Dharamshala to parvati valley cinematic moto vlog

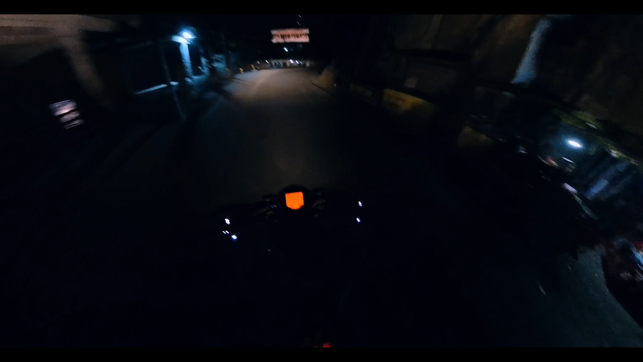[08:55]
श्री मनीकरण ये है वो, देखो गाइस।
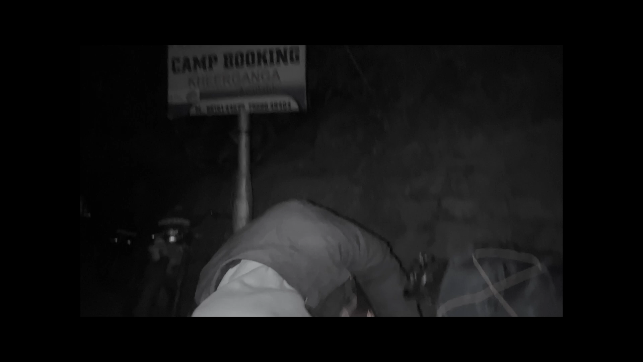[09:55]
हेलो बारी, भाई ने ठिकाने हमेशा दुग्गे ही ढूंढे होते हैं, यहाँ पहुँच गए हम भी कालगा में।